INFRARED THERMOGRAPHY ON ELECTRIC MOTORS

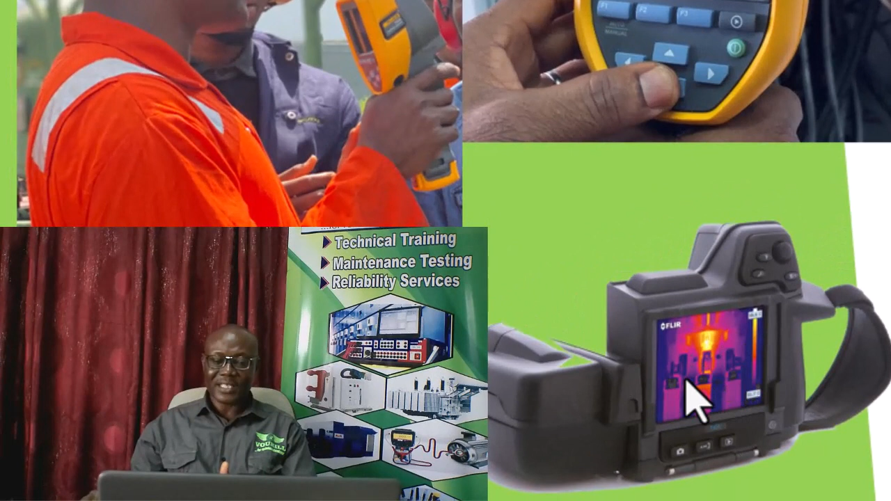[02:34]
you can attest to the fact that these are not the same. There is something happening here, okay? So, if there is any deviation, that will tell us that something is building, and it is definitely because of a resistance buildup around that area. So, what can cause such resistance buildup is what we need to check. And remember, those resistance buildup can introduce unbalance in the system,
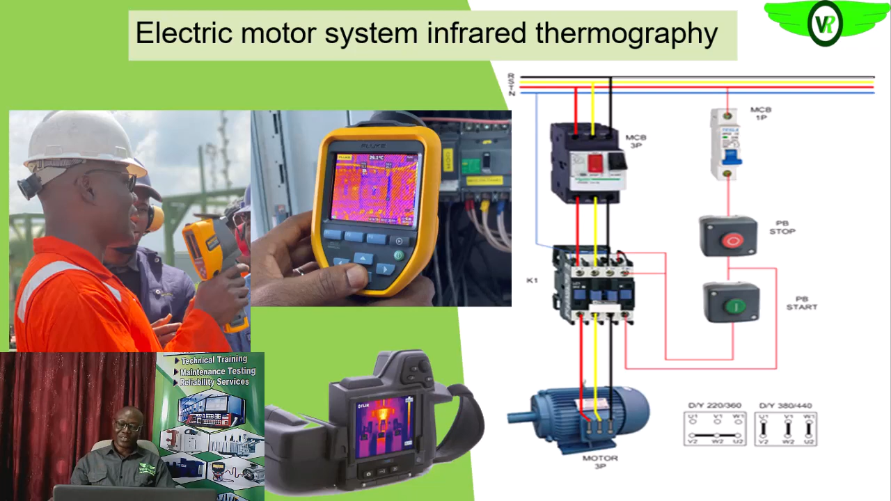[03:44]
into the system. Are we getting it? Into our electric motor system, which we know is detrimental to the operations of our electric motor, okay? So, the electric motor itself, as you can see on the right, okay, it has its own normal thermogram. Remember, we have windings around the stator. So, this windings, they are made up of resistive materials or conductors,
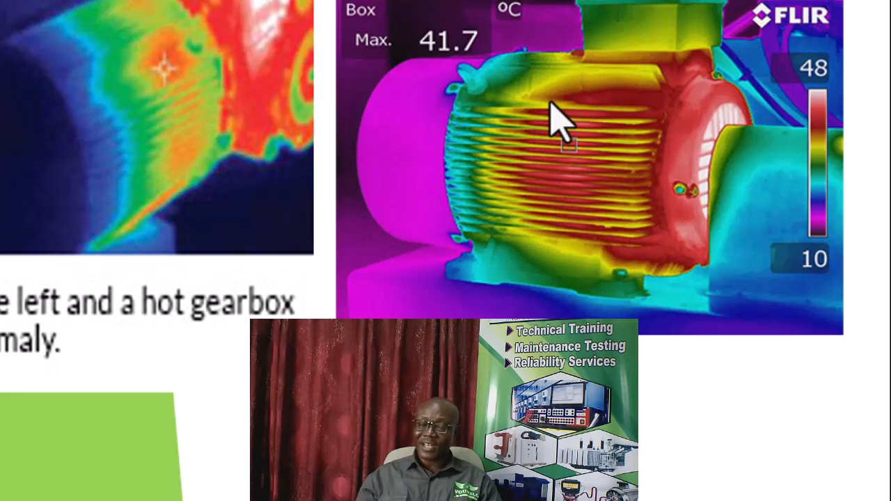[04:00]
On screen: max 41.7°C
and as current is flowing through them, heat is generated, and that heat is conducted onto the frame of the electric motor, okay? So, that heat that is conducted onto the frame of the electric motor is given off in form of the infrared, which we are seeing here. So, this is a normal thermogram. You'll see that the middle of the motor will be hotter. Are we getting it?
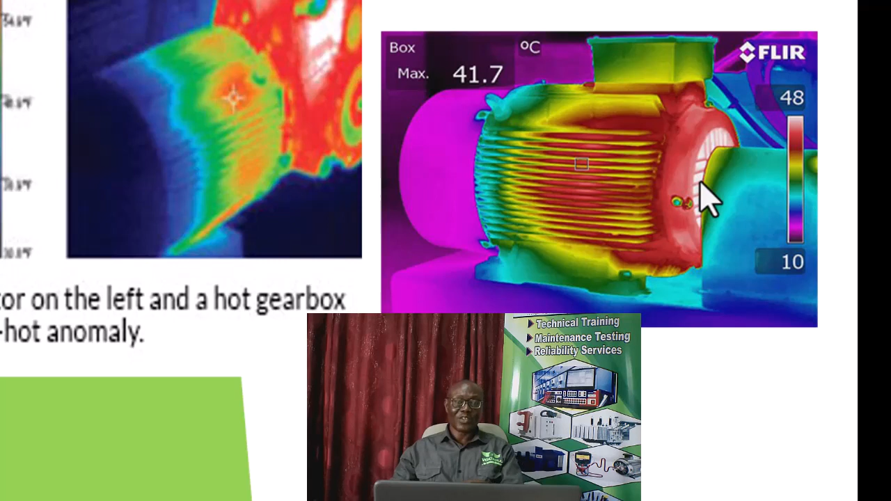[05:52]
On screen: max 41.7°C
If it goes beyond what is normal, okay, you will know that there is a problem developing in that area. So, that means that we need to carry out the quantitative analysis, okay, which means that we need to do the theta-t analysis. So, if here, maybe here now, is what we have as the highest temperature on this thermogram. Say, here is about 48 degrees Celsius. And then, we have our ABN, ABN temperature to say 32.
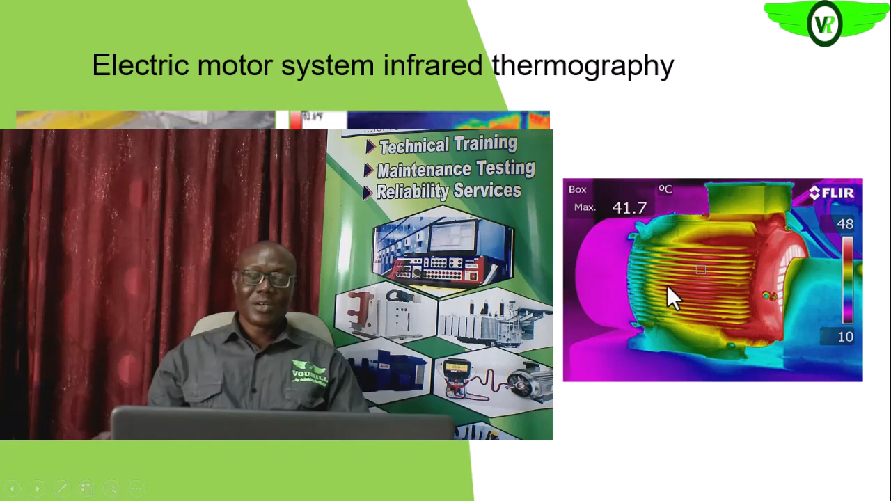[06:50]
On screen: max 41.7°C
40 degrees Celsius means that something bad is already happening on any equipment, okay, and especially the electric auto system, okay? So, on the left, you see what we will see with our ordinary eye. This is the visual image, and this is the thermogram of this visual image. So, what we see on the motor is a normal thermogram because we see the cooling effect of the fan. We see the hottest spot on the electric motor. And then, this is the jar bus, okay? We are also seeing what is happening around the jar bus, okay? I will know the reason why.
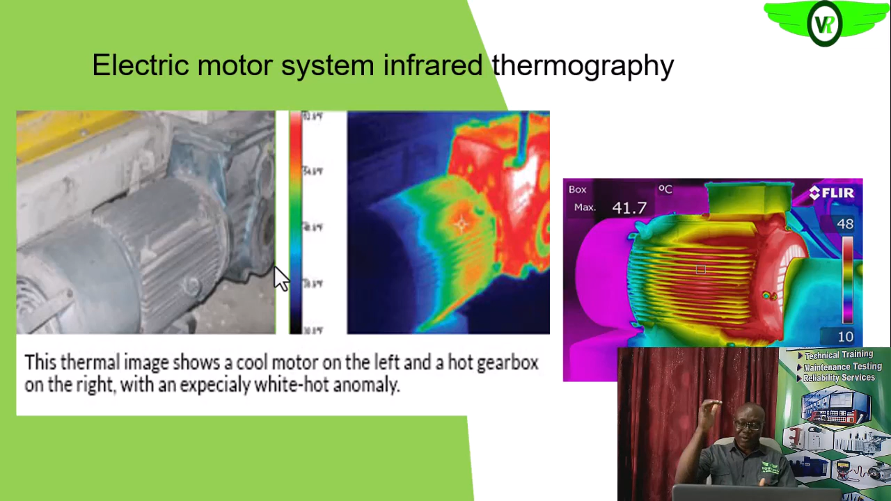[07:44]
On screen: max 41.7°C
So, with the infrared thermography, we will be able to ascertain the reliability or able to improve or see what is happening from the power system and even the mechanical system of the electric motor system. We can also look at the pumps, too. We can see the driven load. It has its own normal thermogram, okay, what we are used to seeing. So, if there are deviations, you also see them around the bearing housings. If there are forts with the impellers, you also see all of these deviations. So, this infrared thermography,
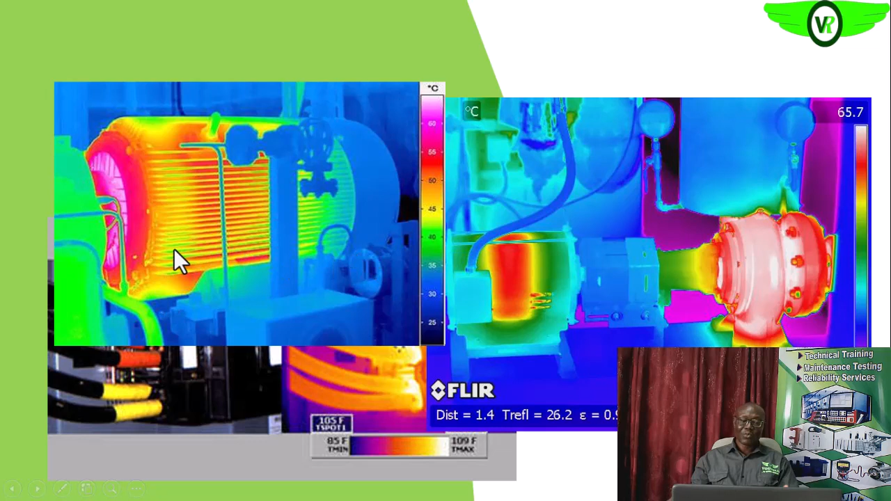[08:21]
in conjunction with other technology, will definitely give us what is happening around the electric motor. So, if you look here, too, you see the normal thermogram of the electric motor itself, okay? Then, on this, you see from the circuit breaker, you see this clearly shows that we have loose connection here that can result to increased resistance, that can result to voltage imbalance in our system, okay?